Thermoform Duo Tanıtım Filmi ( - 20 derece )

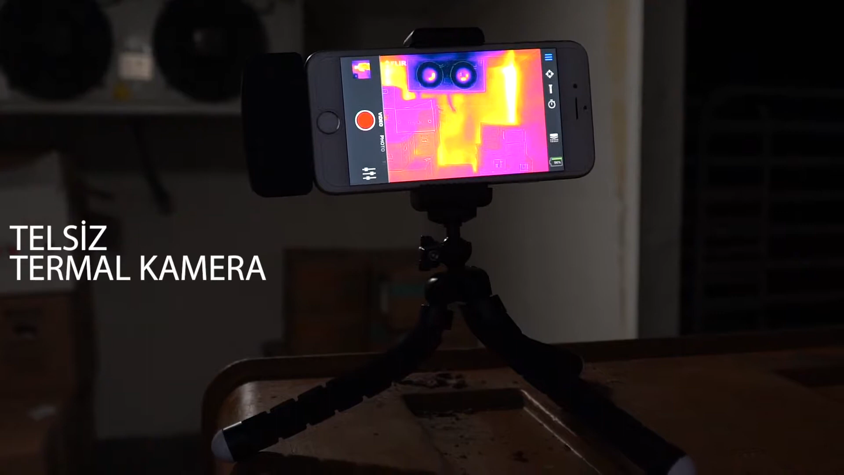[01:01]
Aynı zamanda çekimlerde bize eşlik edecek termal kameramız ve tüm kamera ekipmanlarımız da hazır durumda.